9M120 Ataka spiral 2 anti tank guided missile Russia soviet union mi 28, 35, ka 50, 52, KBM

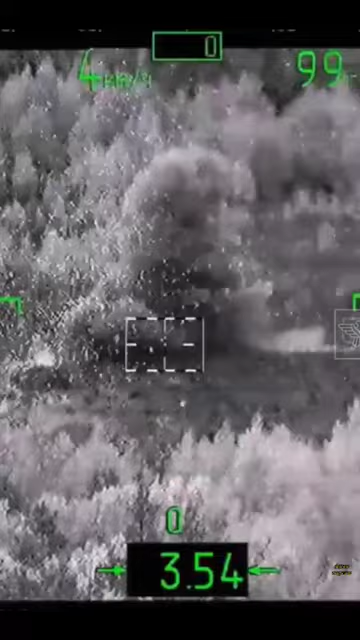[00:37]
Ataka uses radio command link SACLO's guidance system, for an accuracy of 0.65 to 0.9% hit probability.